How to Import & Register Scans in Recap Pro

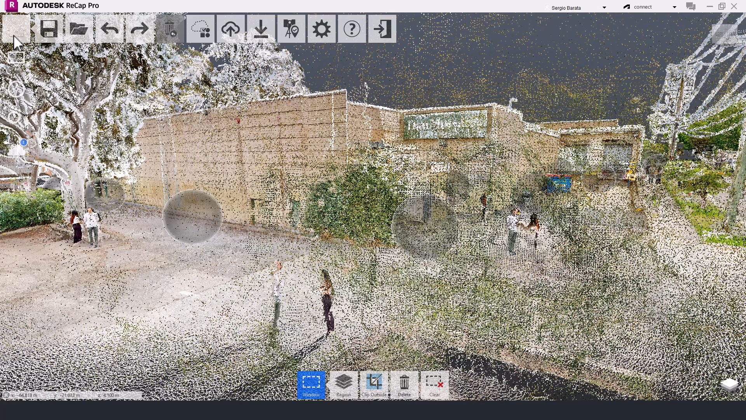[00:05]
I'm Serge, and in this video, I'll show you how to register an E57 point cloud file in Recap, for use in Revit downstream.
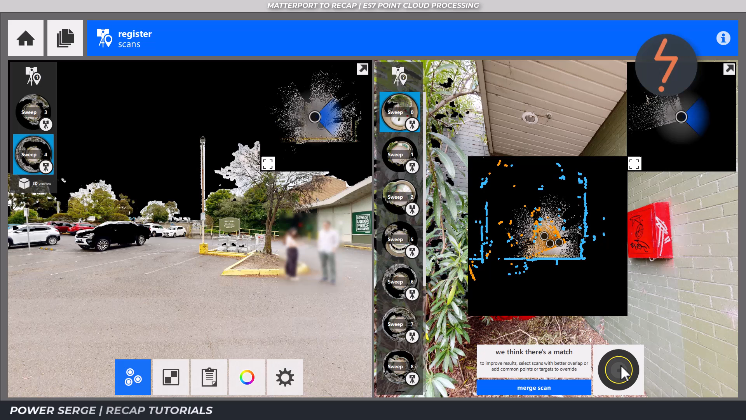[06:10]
Recap will suggest matches and colour code these based on the cloud to cloud link strength. For example, right now, Recap is suggesting a match, which returns yellow or a medium link strength. Hovering over this reveals how the point clouds of each image will combine if you accept the link. As shown, this is not great. So we should look for a better solution. The first thing to do when looking for a stronger link is to change to a different image on the left pane.
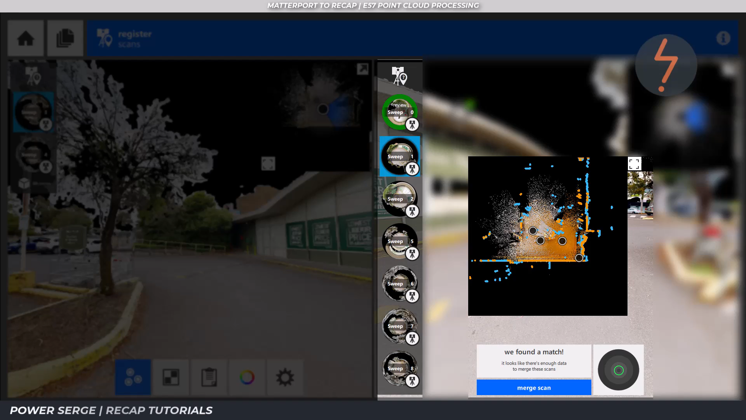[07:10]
Now that a suitable match has been found, there is no need to place the targets. I can simply hit the blue merge scan button on the right hand pane. That link is now refining or optimising as shown by the green circle up here. And you can check the registration report.
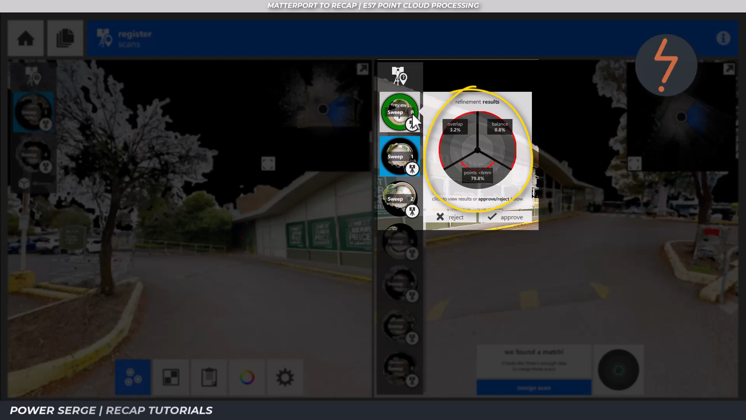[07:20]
To enlarge this and extract detail, click on the sweep icon once. I now have the option to reject or approve.
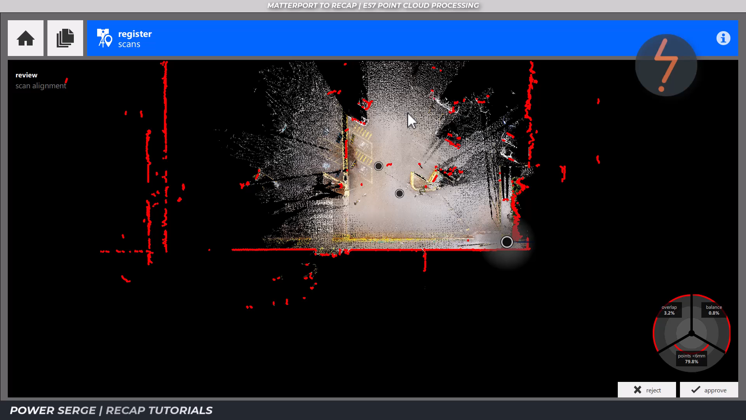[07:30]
I'll hit approve. And notice that the sweep now transfers from the right to the left pane and is now part of group one.
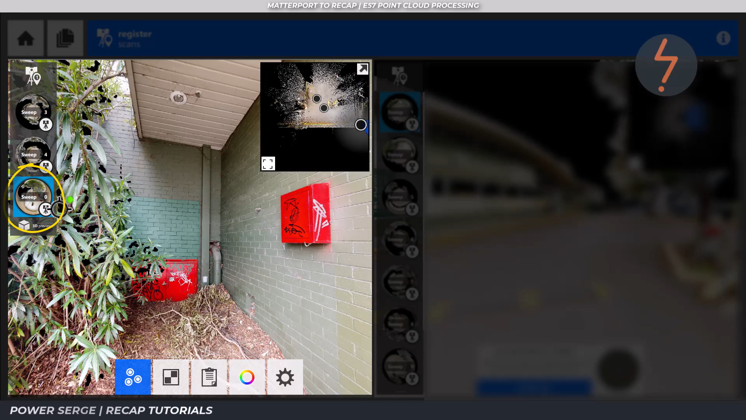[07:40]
Now let's look at using the targets.
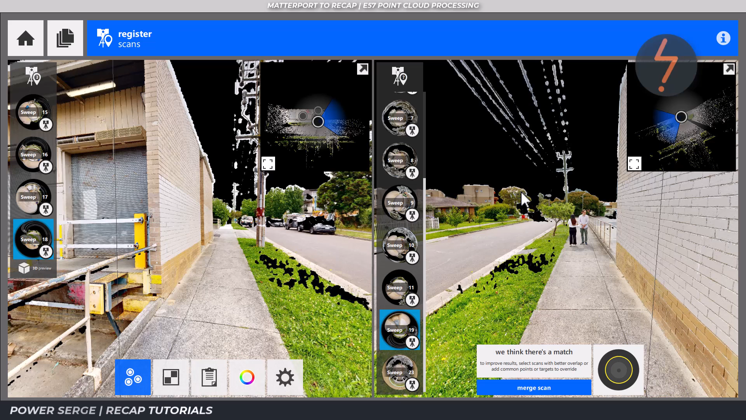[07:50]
For context, I am now in a different part of the point cloud model. Here recap suggestion is weak. You can see the misalignment here, and I have no alternative scans to interchange with. So my last and only option is to use the coloured targets. I start by rotating the images on both paints so that they face the same direction as much as possible.
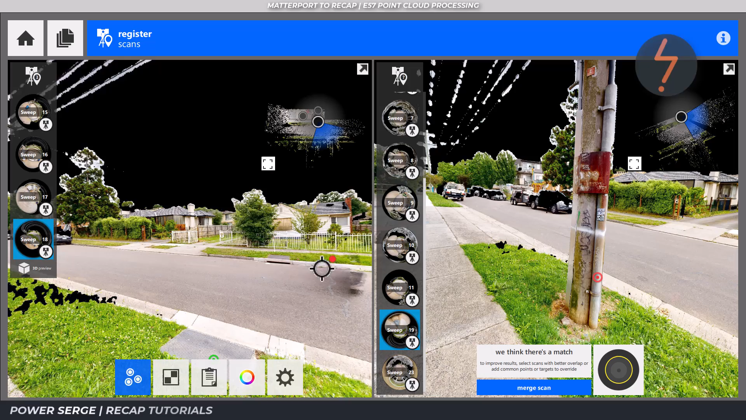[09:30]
Initially, my clusters are focused in on the same area, which doesn't help. Remember that this is a 360 degree photo. So use as much area as you can and pick surfaces on different planes. This will help with the alignment. Let me show you. So here, the selection is spread out and I have covered the XYZ planes. And now a recap gives me a solid link.
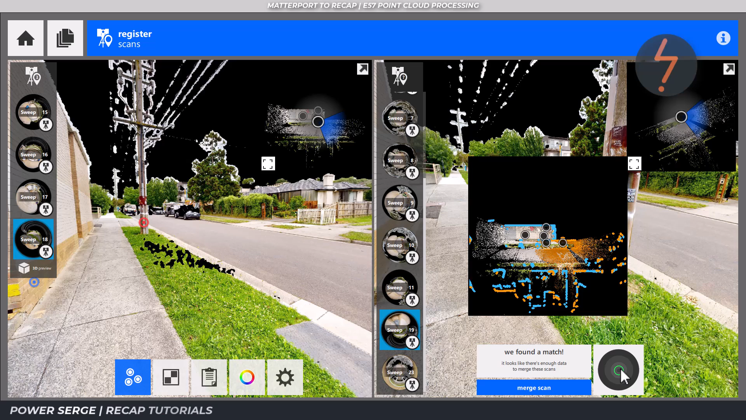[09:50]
I can verify the link by clicking the green refinement ring up here. The red on screen is the scan that I am trying
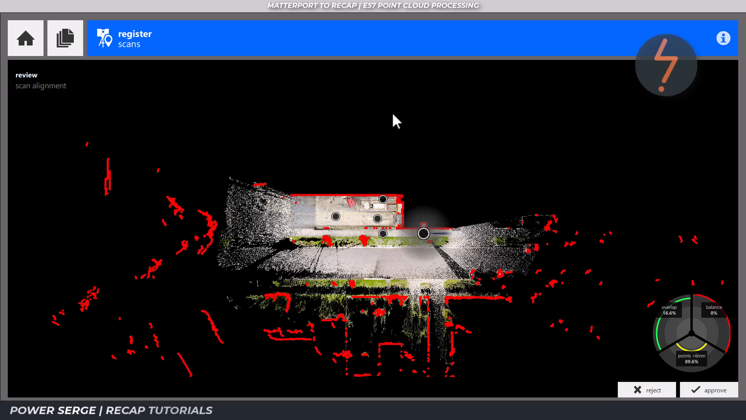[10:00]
to link and the coloured represents the already registered group.
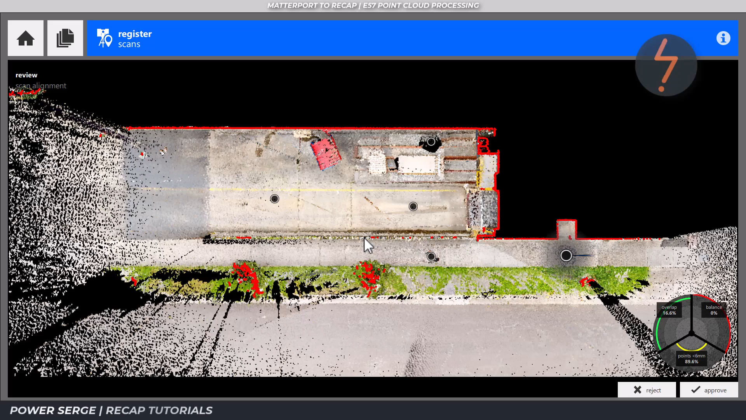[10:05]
As I click approve, the scan on the right now transfers over to the group on the left. Once you have a healthy number of scans in a group, you can view these together as a cloud. Click the 3D preview here. Then select which scans to include in your bundle. In this case, I'll select all of them.
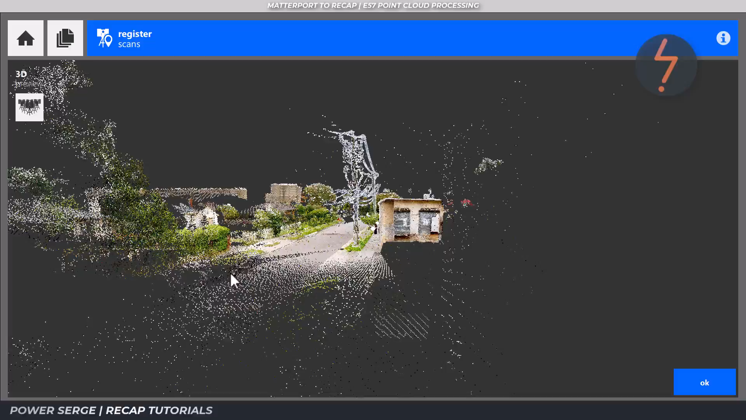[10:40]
And there is my bundle cloud.
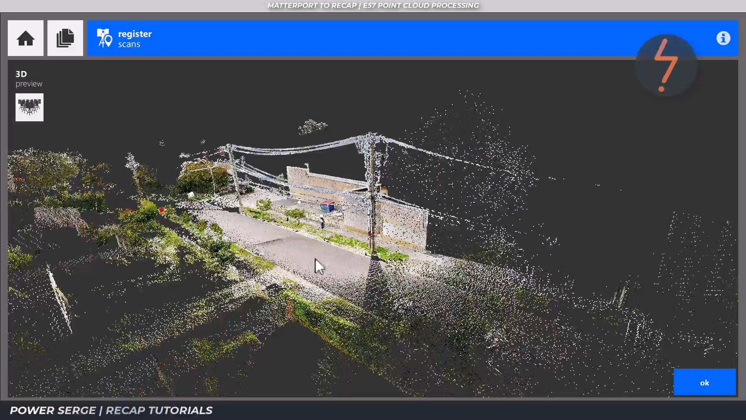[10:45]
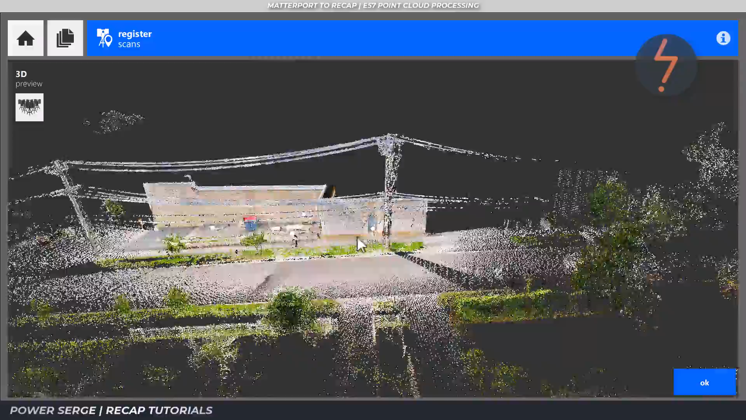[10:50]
Click the blue OK box to return back to the real view images.
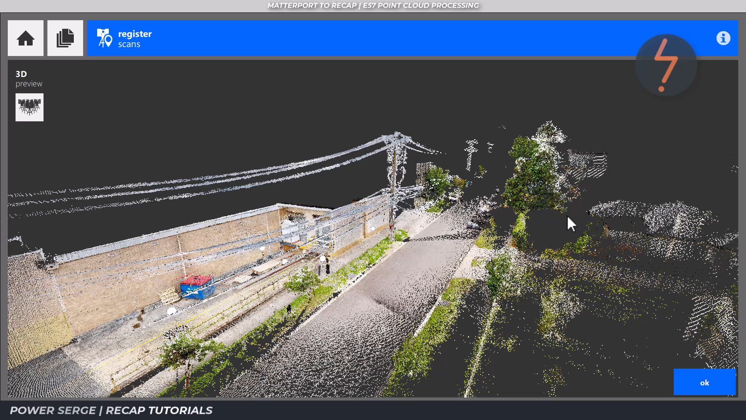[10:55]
Click the blue. Furthermore, on groups, you can access a registration report by clicking here.